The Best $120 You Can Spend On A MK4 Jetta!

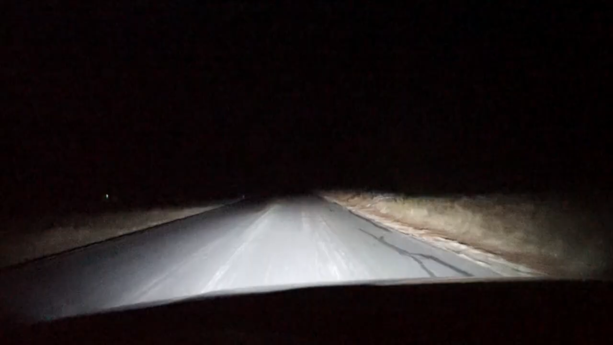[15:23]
all right guys there's the lights so that's a low beam then you got high beam which brightens up the road so much compared to the stock lights these things are a million times better than the stock especially the stock jetta lights they're so terrible so i am very very glad i went with these projectors definitely a lot better you get the nice crisp cutoff you're not blinding everybody and you still get the really bright and controlled lights actually you got a controlled output unlike if